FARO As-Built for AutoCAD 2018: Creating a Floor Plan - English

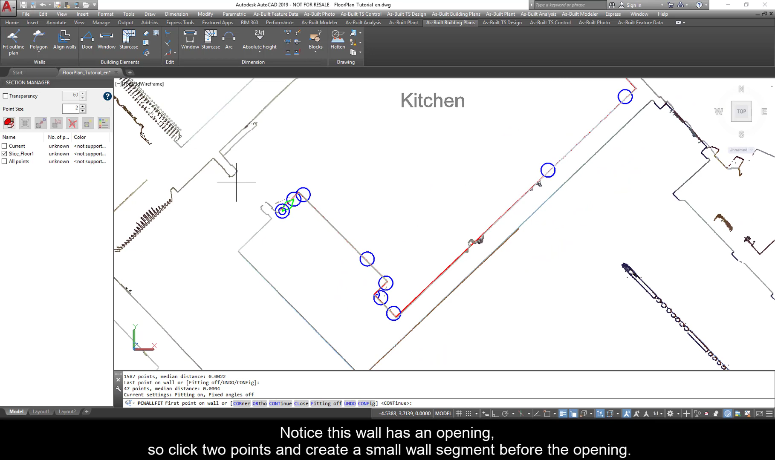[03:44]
Notice this wall has an opening, so click two points and create a small wall segment before the opening.
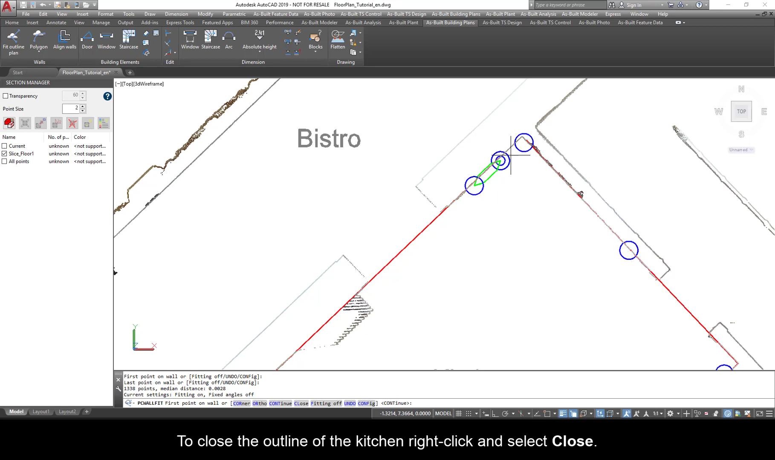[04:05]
To close the outline of the kitchen, right-click and select Close. Zoom out and turn off the point cloud slice.
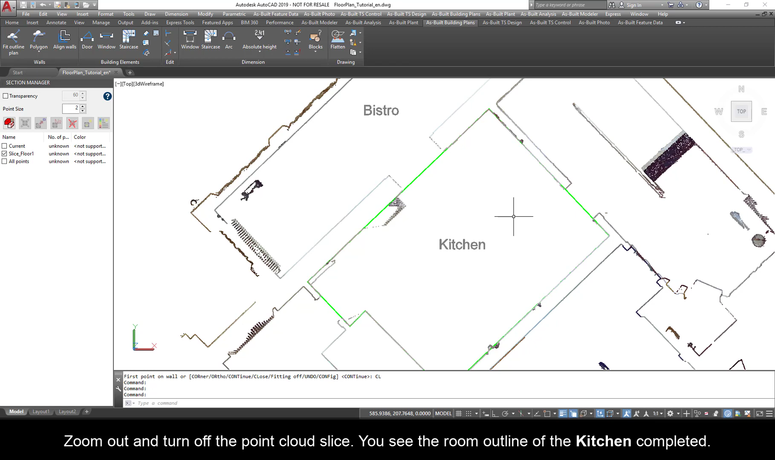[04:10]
You see the room outline of the kitchen completed.
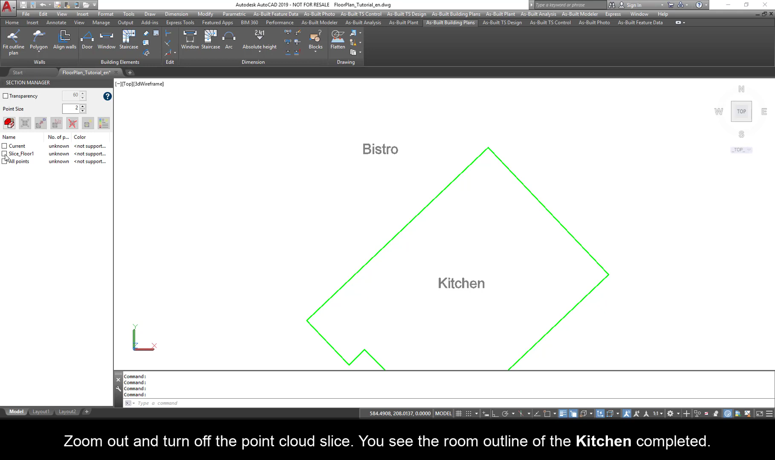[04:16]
Now, we will work on the Bistro area.
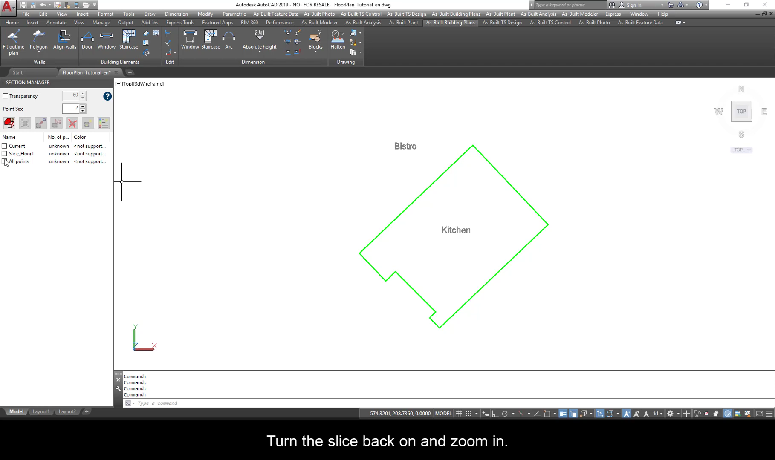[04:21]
Turn the slice back on and zoom in. In case you do not see such a perfect outline like we have in the video,
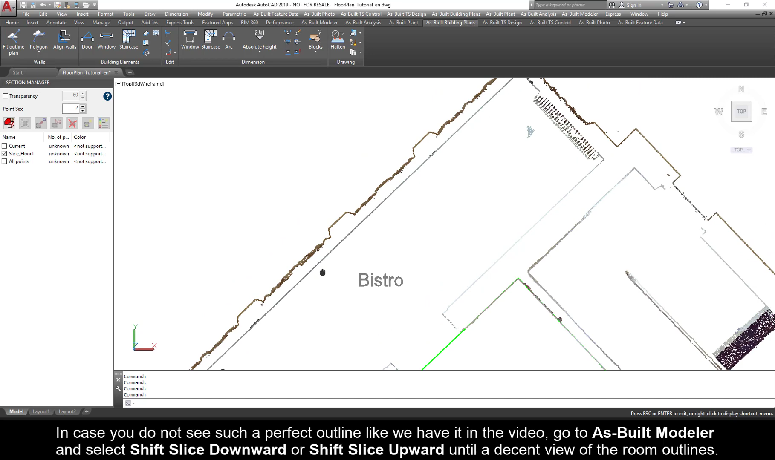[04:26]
go to As Built Modeler and select Shift Slice Downward or Shift
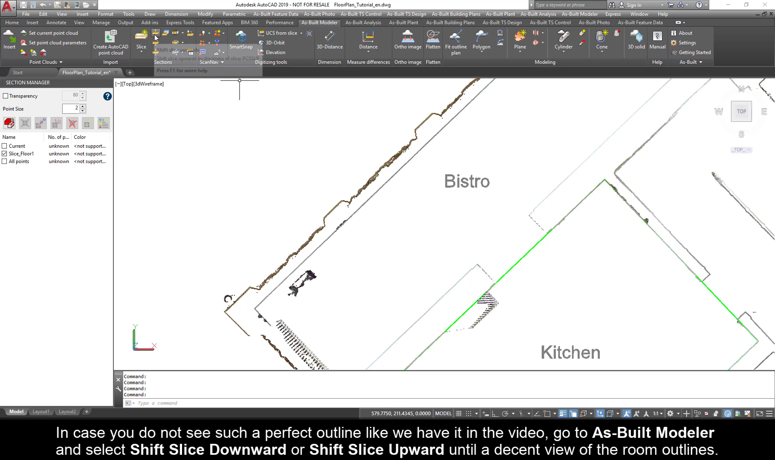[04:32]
Slice Upward until a decent view of the room outlines.
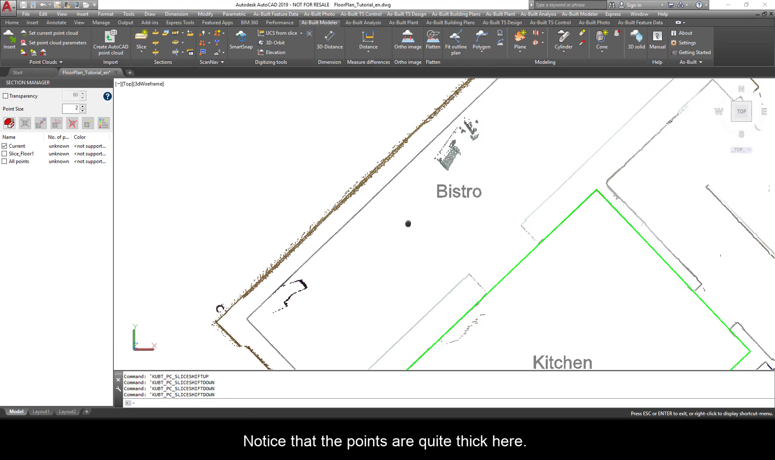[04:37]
Notice that the points are quite thick here. In the Section Manager, we can reduce the point size to one.
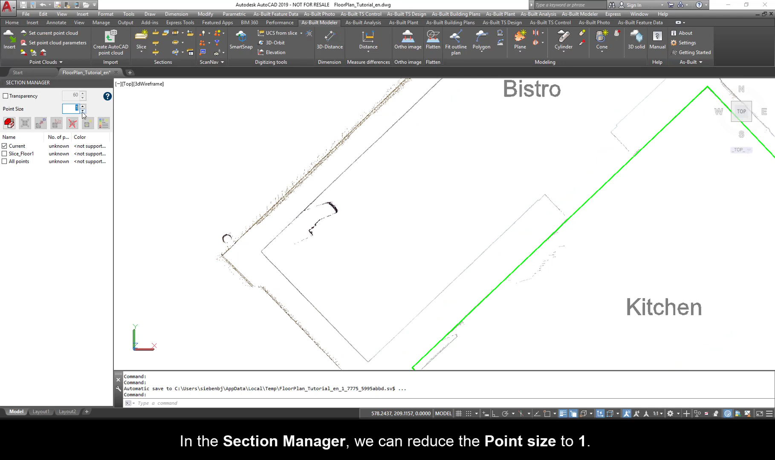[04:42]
Now, the room outline looks thinner, but still very clear. Go to the As Built Building Plans tab and select the Fit Outline Plan command.
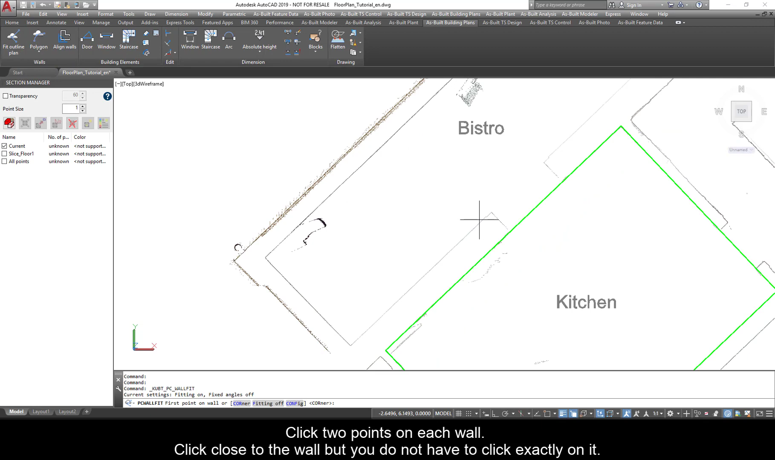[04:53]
Click two points on each wall. Click close to the wall, but you do not have to click exactly on it.
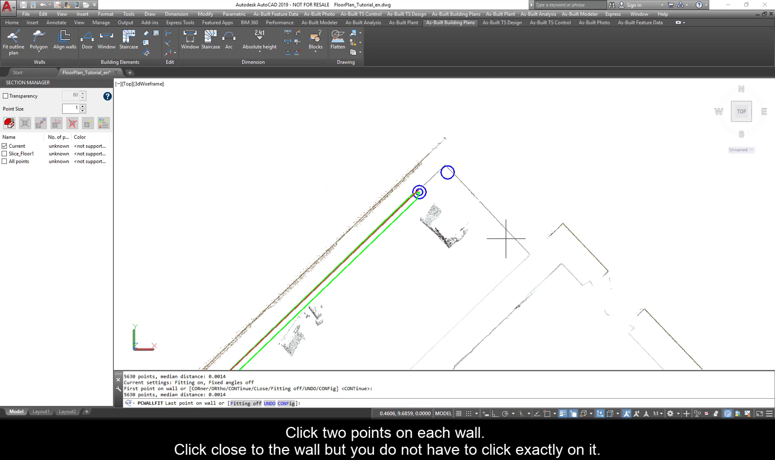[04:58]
To continue the wall and close the opening, right-click and select Close. Now we have two room outlines completed.
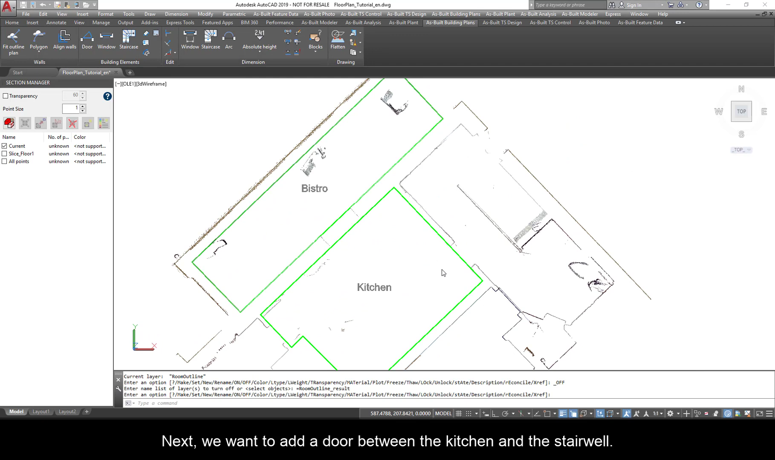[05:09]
Next, we want to add a door between the kitchen and the stairwell. Turn on all other room prepared outlines.
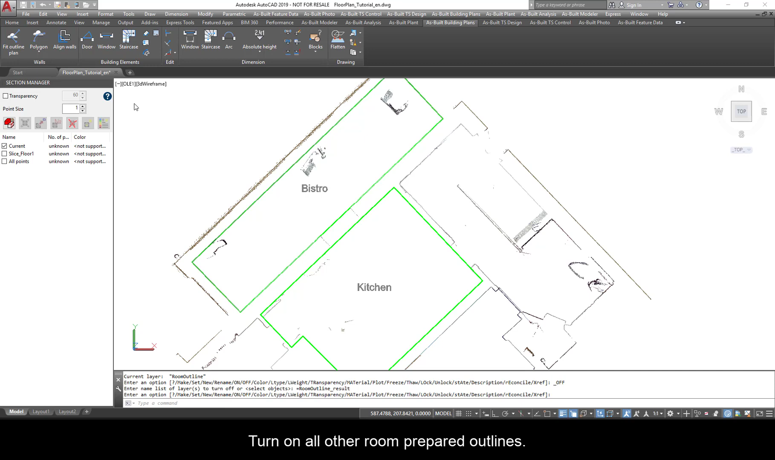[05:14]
Go to the Home tab and turn on the layer Room Outline Result.
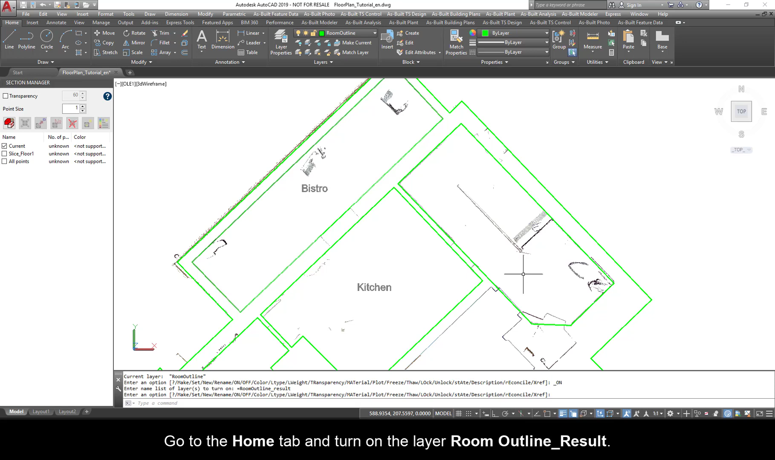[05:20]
Zoom into the door between the kitchen and the staircase area. We will use external scan views to place the door. These easy-to-navigate photorealistic scan
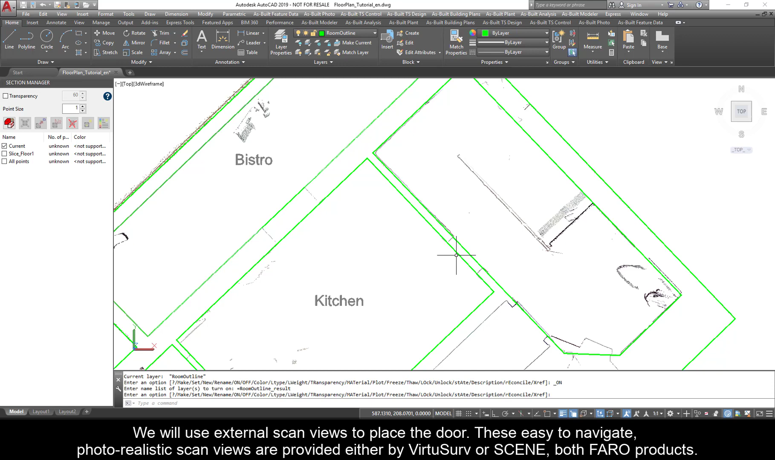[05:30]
views are provided either by VirtuServe or Scene, both Ferro products. If you installed VirtuServe during the as-built setup, launch it now.
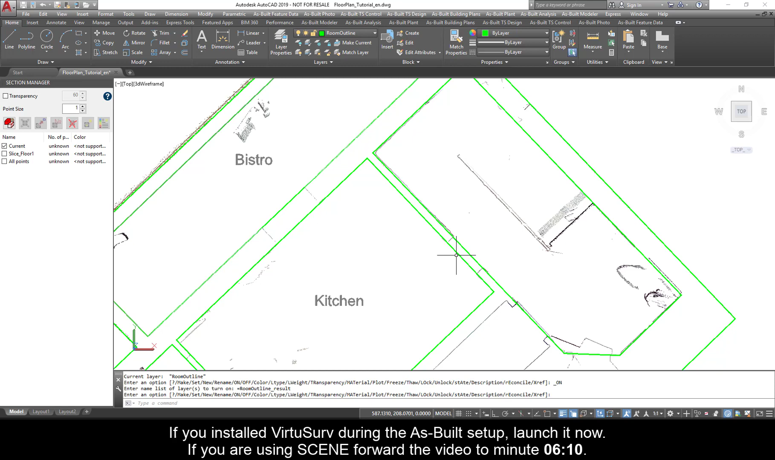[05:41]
If you are using Scene, forward the video to minute 0610. Click Open Existing Project and browse to the downloaded tutorial data. Select the floorplan-tutorial.pvp to open the VirtuServe project.
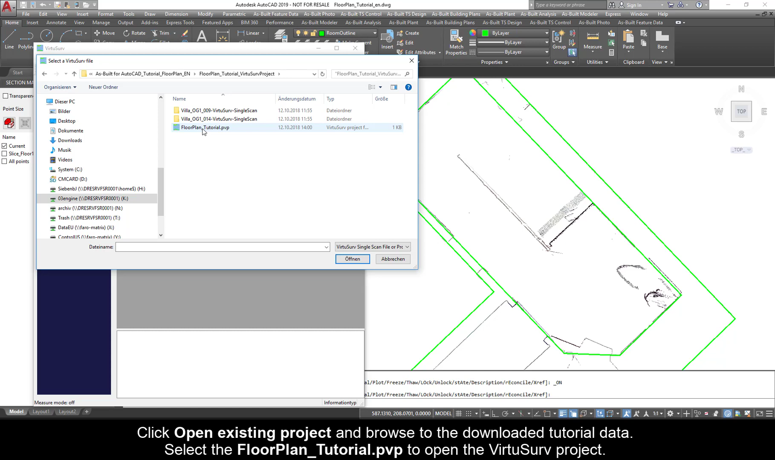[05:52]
Double-click scan number 009 to open it.
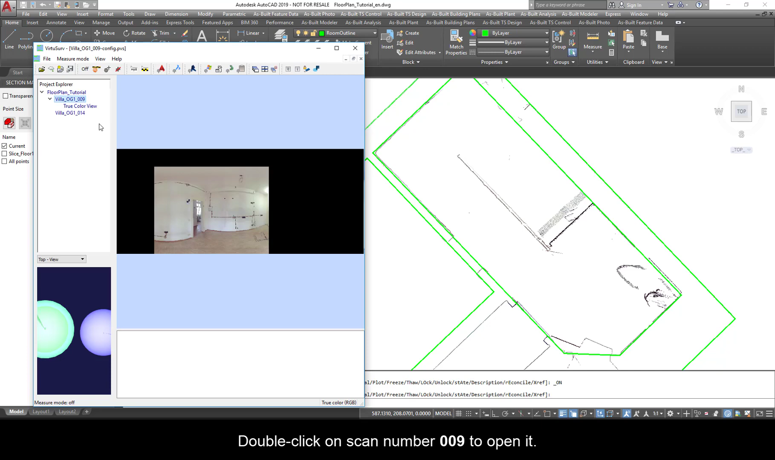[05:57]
Place VirtuServe and AutoCAD side-by-side.
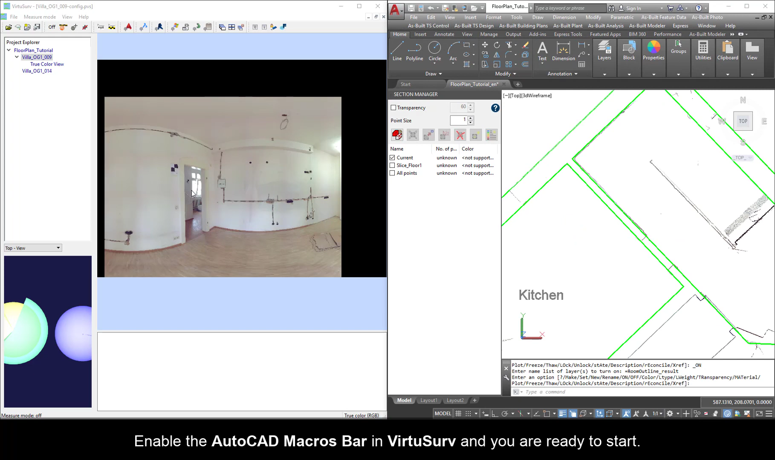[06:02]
Enable the AutoCAD Macros bar in VirtuServe and you are ready to start.